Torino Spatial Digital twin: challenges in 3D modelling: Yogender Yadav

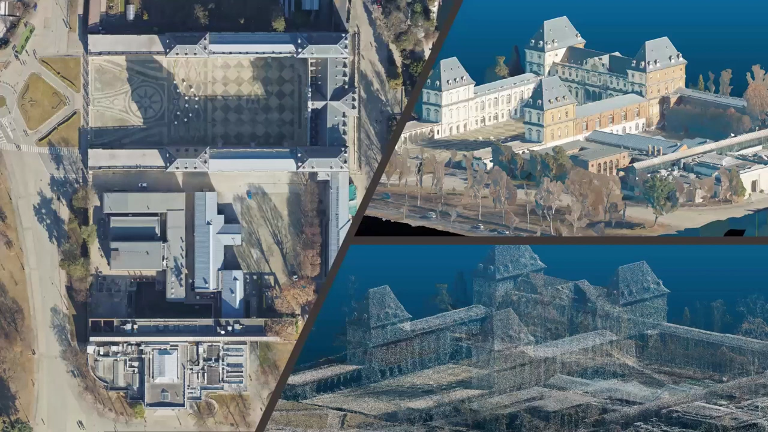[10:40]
so in order to start up the things we started with the one test site this
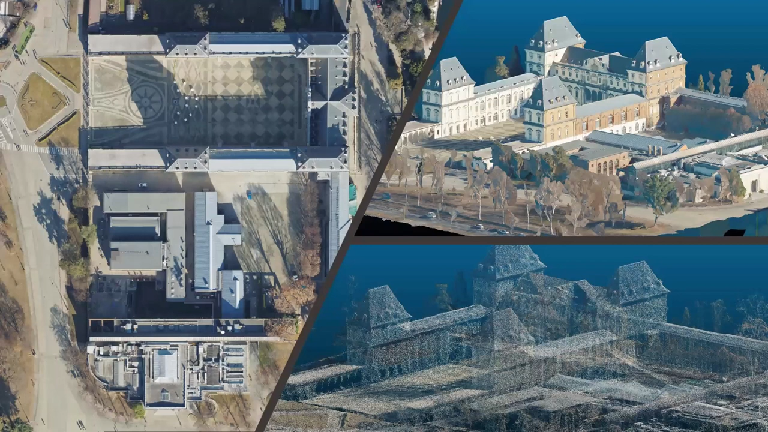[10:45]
is the school of architecture where the sdg 11 lab is also located in one of the north things so we started uh with just small part of the city so the first thing the first attempt was to use the product from the photogrammetry to integrate the data from photograph photogrammetry and the ladder scanner because from the photogrammetry we have the texture information and from the ladder we have the geometrical information so in order to make the dual
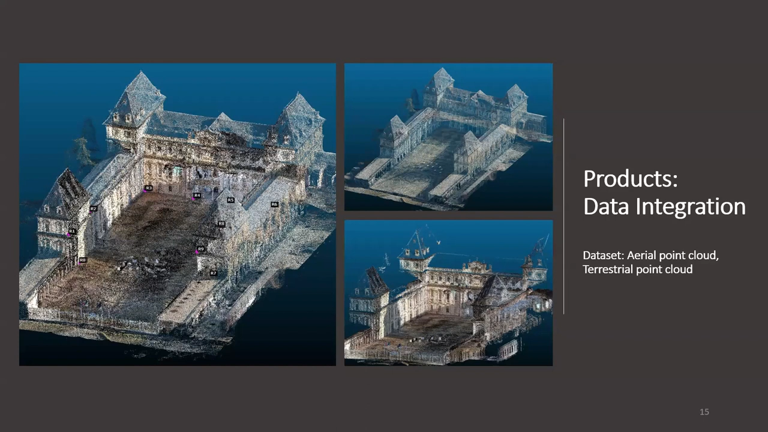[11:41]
uh basic uh when uh basic process in the cloud compare point to point alignment for this integration just to make the dual uh advantage of the integrated product so okay uh now comes like we have the we did the data acquisition we did the processing but
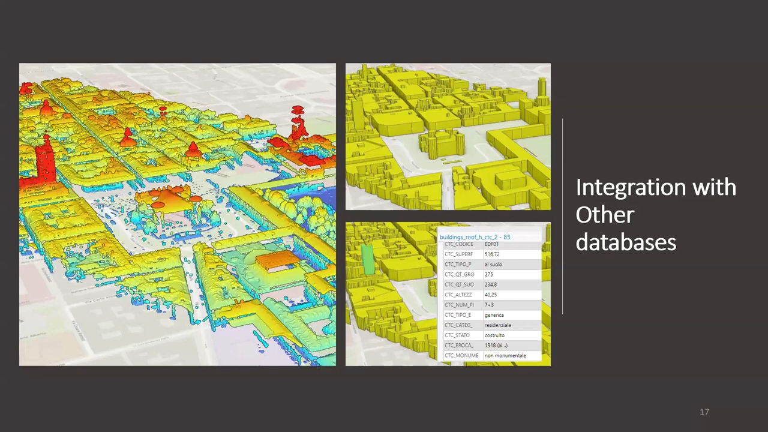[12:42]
and it doesn't have the specific roof stuff it's just the extrusion from the extrusion of the heights so if we can somehow uh integrate uh the the roofs with this model um i think the it can be used in a better way and this was also one of the interest from the municipality to to do analysis of the green areas and uh access uh accessibility of the green areas to the citizen in the city of torino uh but if you see the standard like city gmail model it's just uh every tree feature is just like a simple straight extrusion and we don't have any idea
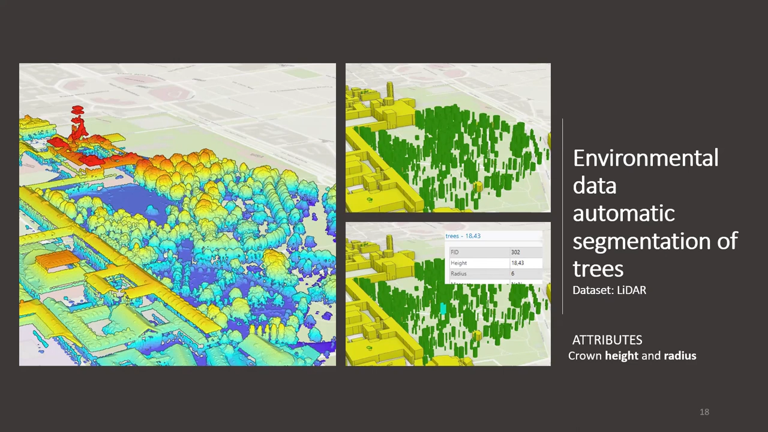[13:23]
of how much is the crown how it how much is the radius how much is the coverage of the entire tree and this has to be also taken into consideration so here the 3d plays an important role and also for environmental monitoring so to to